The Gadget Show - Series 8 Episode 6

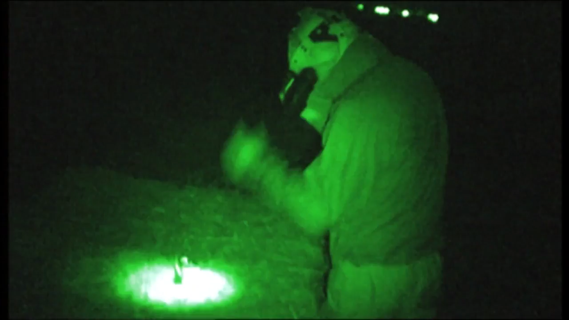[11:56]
I was getting to grips with the focus and loving the clarity of the night vision.
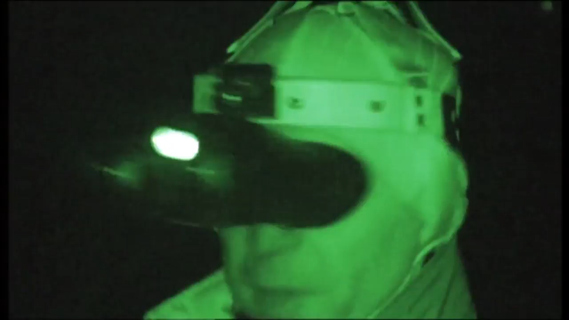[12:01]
The other good thing about these, because they've got this single cup around the eyes, they block out all the ambient light, so you get this kind of almost like a monocular feel.
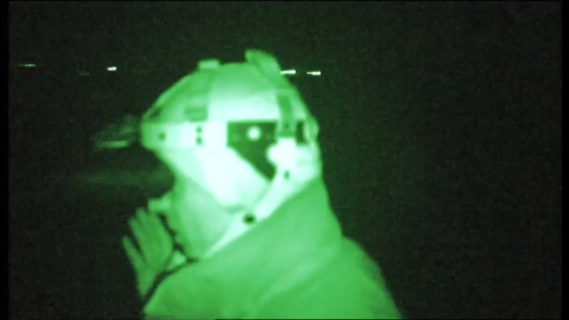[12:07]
It's really good, which means that they're hands-free.